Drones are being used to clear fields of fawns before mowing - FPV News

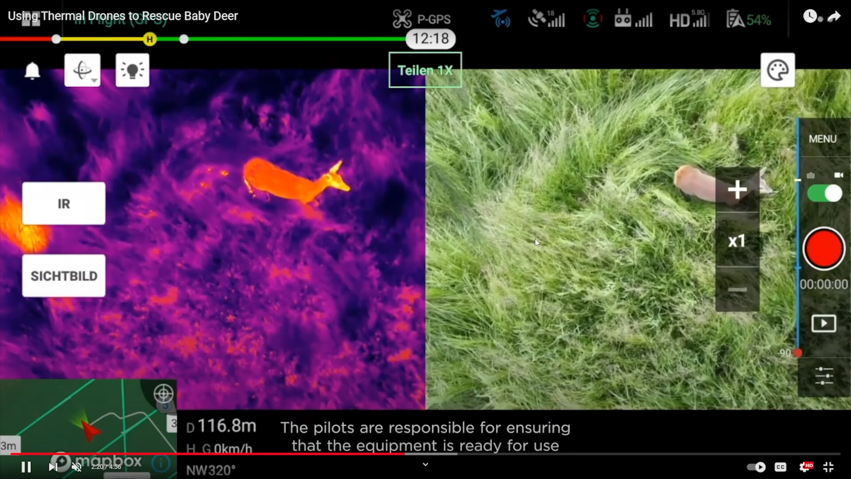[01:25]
Hey, what are you doing? And maybe you can use the drone to scare the deer away. See that right there. You can see the whole spot.